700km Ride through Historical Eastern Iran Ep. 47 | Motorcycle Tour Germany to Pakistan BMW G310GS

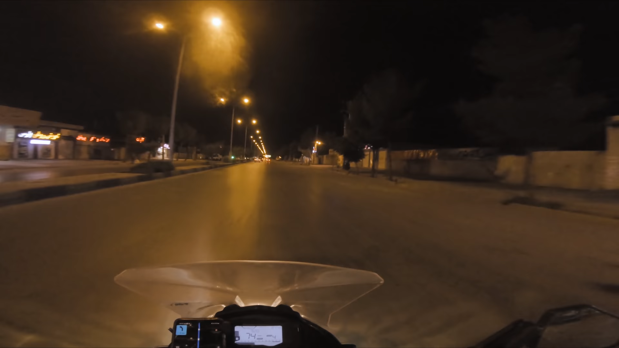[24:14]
دے ہماری ویسے تو آج کل ٹورسٹ ہیں نہیں جدھر بھی میں جاتا ہوں اکیلا ٹورسٹ اور ابھی چیک کریں پورا شہر آلموسٹ بند ہو گیا 11:15 بج گئے چیک کریں اس ٹائم صفائی کر رہا ہے بندہ
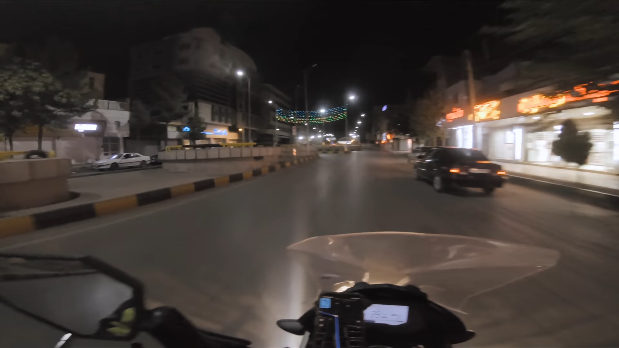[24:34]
یہ مجھے لگتا ہے بتیوں بتیوں والا جو ہے نا یہی ہوٹل ہے
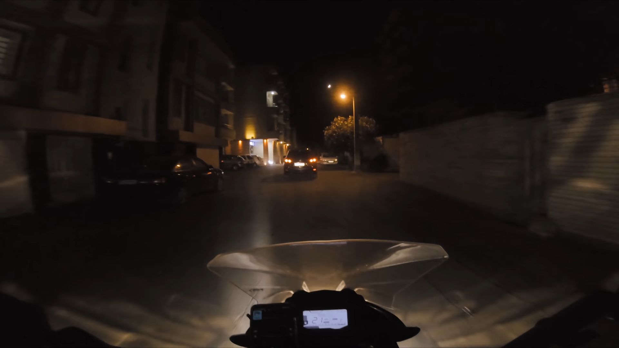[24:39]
ہاں جی اس کے سامنے ہوٹل لکھا بھی ہوا
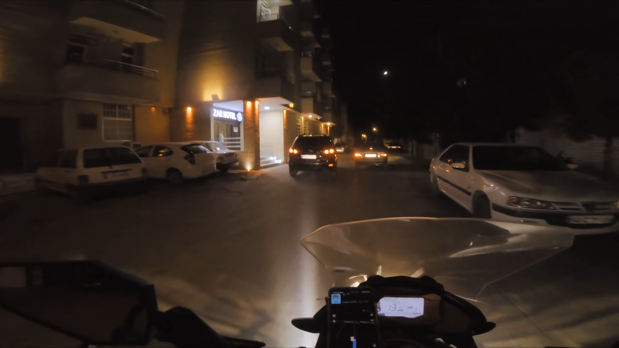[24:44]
ہے تو ابھی ادھر کھڑا کرتا ہوں اور اس سے پوچھ کے آتے ہیں